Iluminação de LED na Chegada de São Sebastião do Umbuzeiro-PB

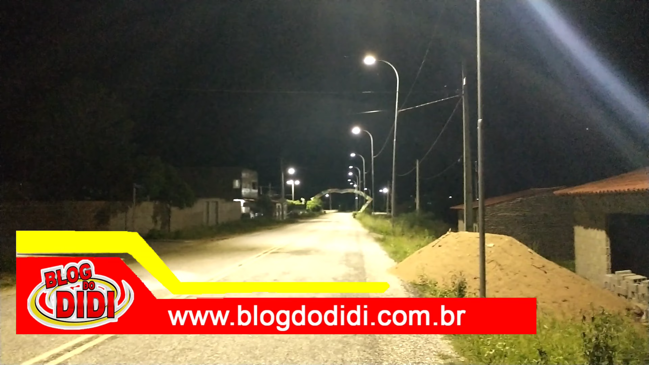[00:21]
principalmente para essas pessoas que moram aqui no conjunto José Fernandes e necessita de ir até a cidade para fazer alguma coisa. Parabéns, meu. Ficou massa isso aqui. Eu agora estou usufruindo dela que eu estou vindo da repetidora. E vim aqui nesse claridão aqui, que é a primeira aqui. Vamos até lá na cidade, mostrando aqui para vocês. Até daqui a pouco. Oi!